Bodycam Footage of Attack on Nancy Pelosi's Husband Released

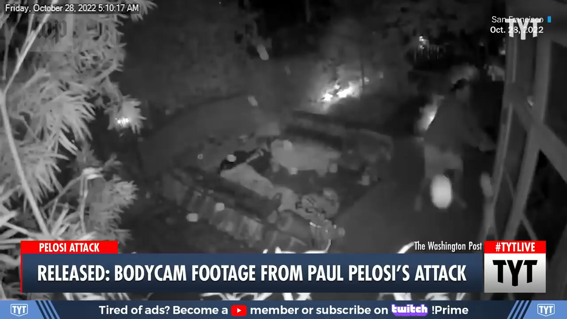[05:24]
So here, can we show the paper breaking into the house? Yeah, so that's him hitting the back door with a hammer. I watched that whole four or five minute tape of him breaking in, and it's super scary,